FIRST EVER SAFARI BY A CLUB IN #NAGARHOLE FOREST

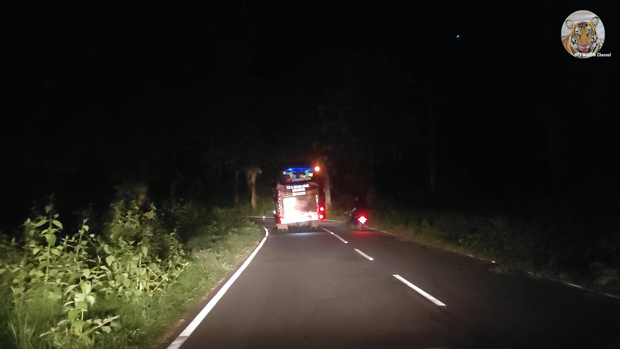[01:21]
അതെ, വന്യമൃഗ കാഴ്ചകൾക്ക് ഏറെ പ്രസിദ്ധമായ നാഗർഹോളെ വനത്തിൽ. ആളുകൾ കൂടുതലുള്ളതിനാൽ അതിനുവേണ്ട ക്രമീകരണങ്ങൾ അവിടുത്തെ വനം വകുപ്പുമായി ബന്ധപ്പെട്ട് ക്രമീകരിച്ചിട്ടുണ്ട്.
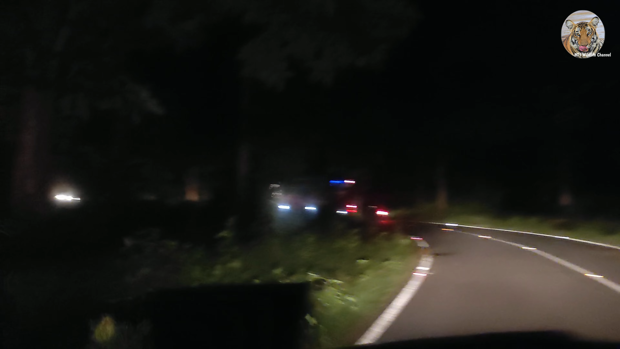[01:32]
നമ്മുടെ അംഗങ്ങൾ യാത്ര ചെയ്യുന്ന ബസ്സാണ് മുന്നിൽ പോകുന്നത്.
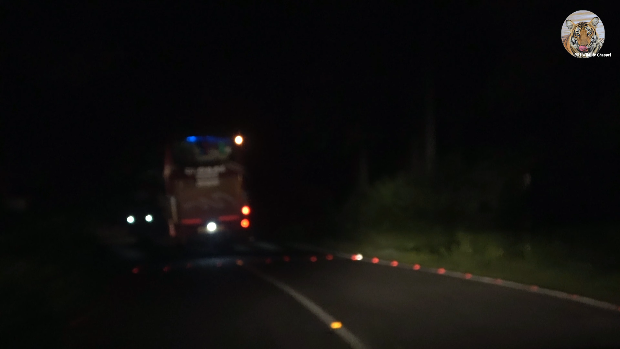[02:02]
അല്പനിമിഷങ്ങൾ ബസ്സിനെയും പിറകിലുള്ള ഞങ്ങളുടെ വാഹനങ്ങളെയും തടഞ്ഞു നിർത്തിയതിന് ശേഷം